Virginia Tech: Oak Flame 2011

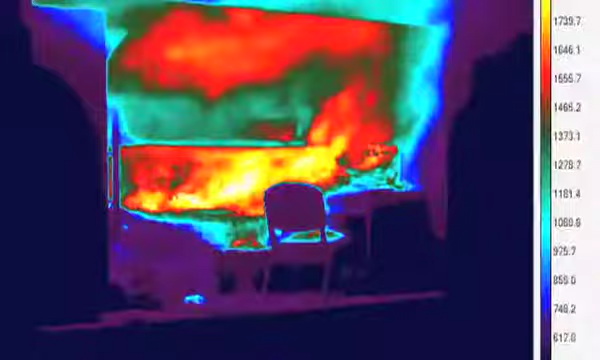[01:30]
The fire models have showed us that we have up to 2200 degrees Fahrenheit in the not sprinklered room.
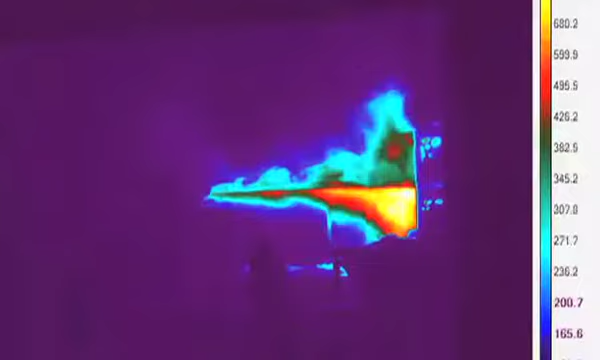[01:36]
On the sprinklered room we only maintained as high as 600 Fahrenheit. And you can see the amount of damage kind of really shows the combustion process and how effective sprinkler systems are.